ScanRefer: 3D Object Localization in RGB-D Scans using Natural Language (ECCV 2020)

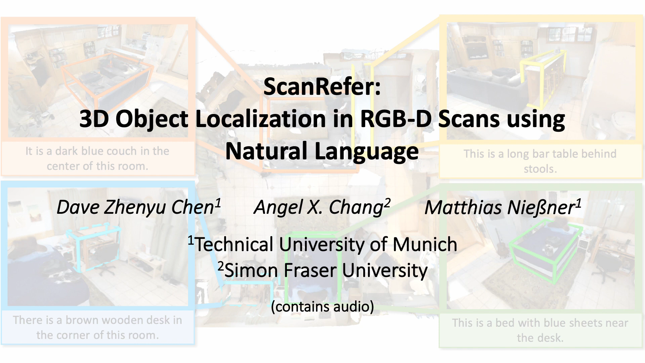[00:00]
We present ScanRefer, a method to tackle our new task of 3D object localization in RGBD scans using natural language.
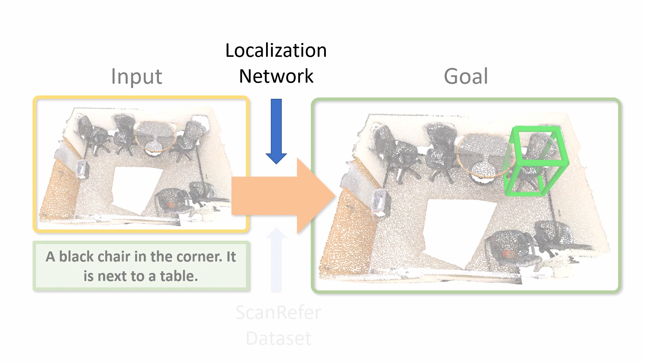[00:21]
Our method jointly learns from the geometry information and the description to predict the target object bounding box.
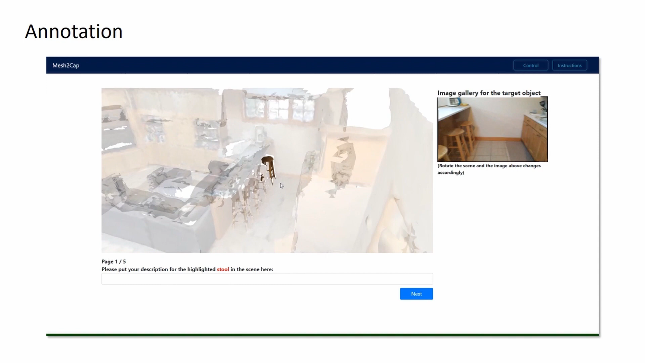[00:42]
We allow the annotators to manipulate the scene and the viewpoint to better observe the target object.
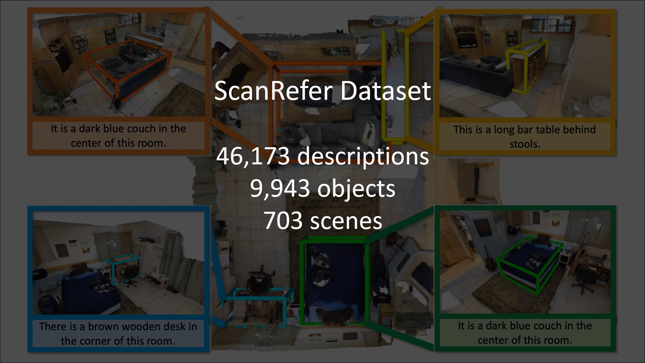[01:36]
objects from 703 ScanNet RGBD scans.
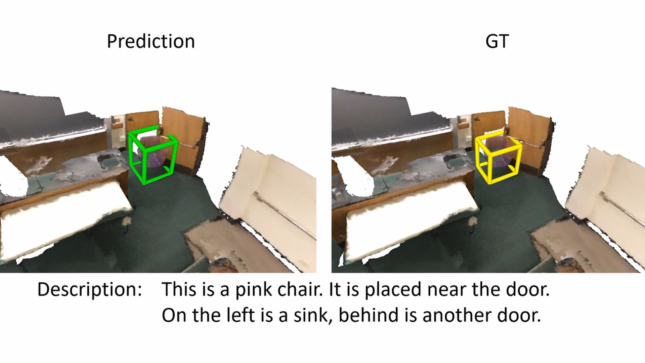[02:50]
The qualitative results show that our method is capable of localizing target objects in a given 3D context.